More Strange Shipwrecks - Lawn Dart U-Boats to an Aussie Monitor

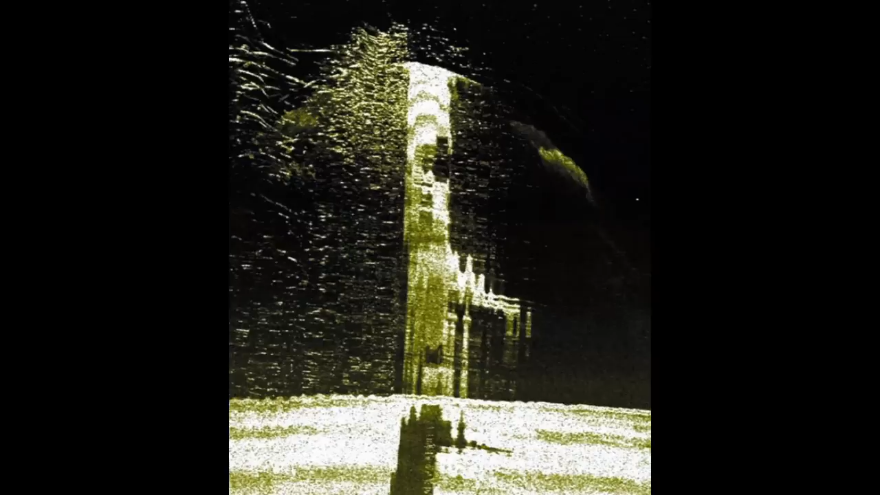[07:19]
A sonar survey found a submarine poking out of the bottom, around 200 meters, 660 feet, beneath the surface. A submersible was sent down to confirm the identity of the submarine, which was apparently identified as I-58, based on their rudder. For as important, historically,
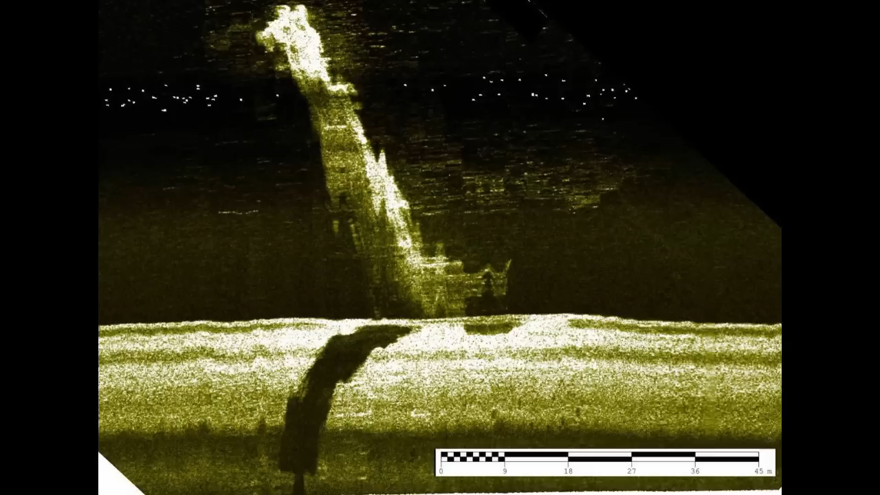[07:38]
as this submarine is, we only have the sonar. It does, indeed, show a submarine poking out of the bottom. Regardless, with that out of the way, let's look at the second example for today.